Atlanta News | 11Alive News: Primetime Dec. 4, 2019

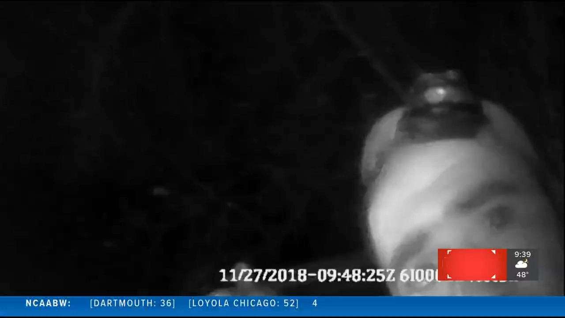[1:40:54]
Any signs? Of him impaired? Yeah. Not that I can tell.
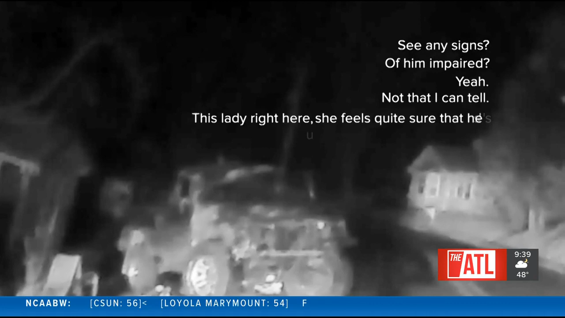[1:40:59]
This lady right here, she feels quite sure he's under the influence of drugs. He's so screwed up, he'll pass out driving.
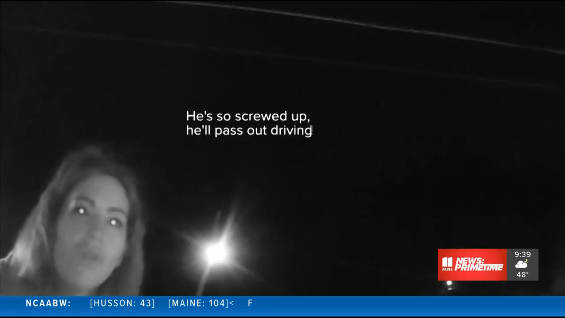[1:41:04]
Deputy Greg Joseph checked his eyes using horizontal gaze nystagmus, or HGN.
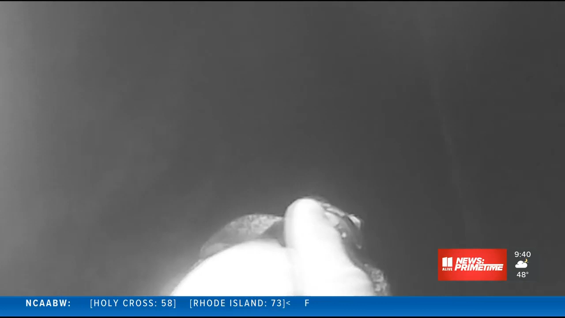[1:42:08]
a test that cannot detect opioids or meth. Take a deep breath, bro.
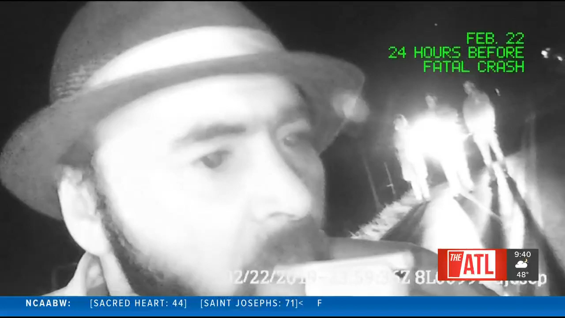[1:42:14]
Go. That's good. Thank you. This is Deputy Joseph testing Terry Silvers at yet another one-car crash the night before the fatal collision.